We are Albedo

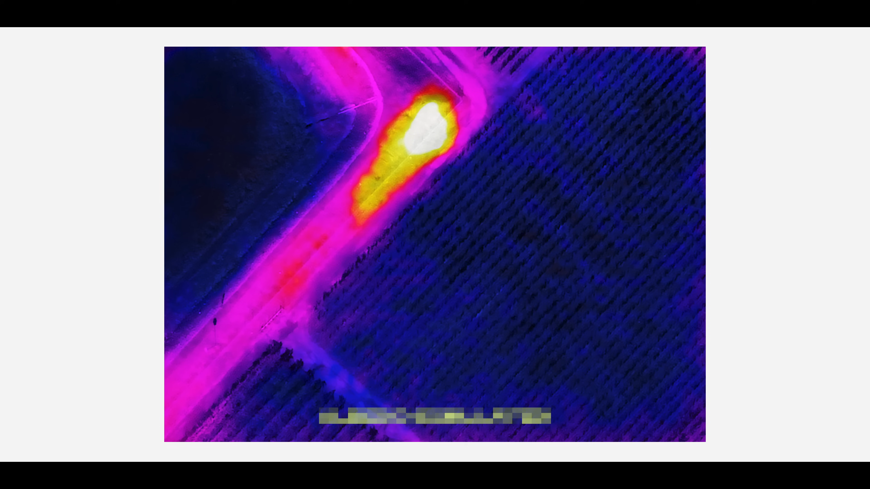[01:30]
so we designed a multi-sensor platform and slotted in thermal infrared on Clarity One.